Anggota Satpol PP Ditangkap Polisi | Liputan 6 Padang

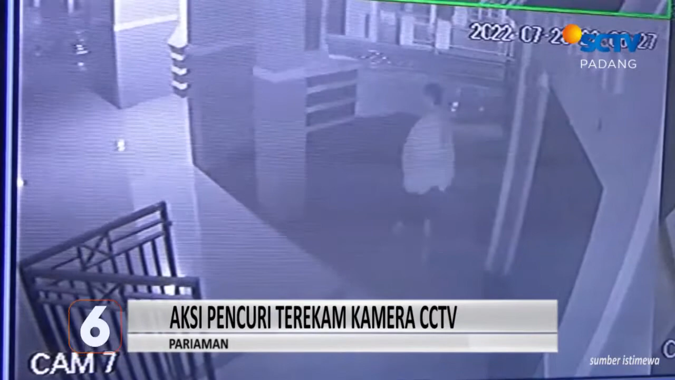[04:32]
Dari rekaman kamera pengintai, pelaku mengenakan kain sarung untuk menutupi wajahnya. Dengan mengendap-endap, ia mencuri kotak amal milik sebuah yayasan yang dititipkan di masjid tersebut.
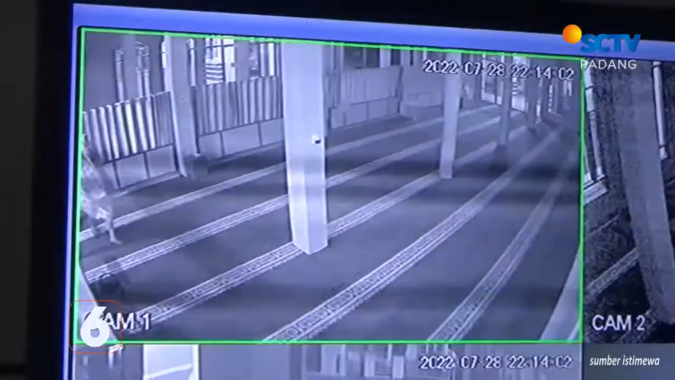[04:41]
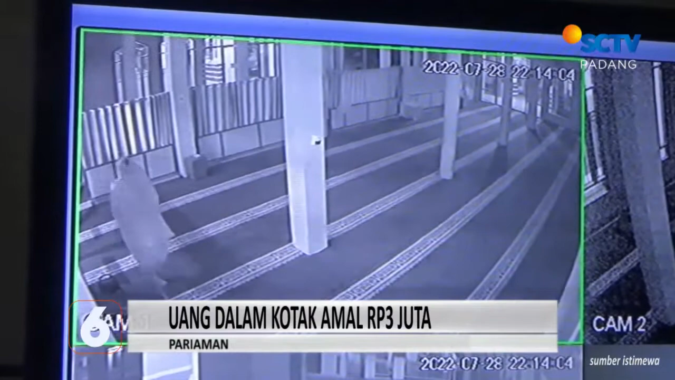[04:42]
Kotak amal yang dicuri berisikan uang sekitar 3 juta rupiah.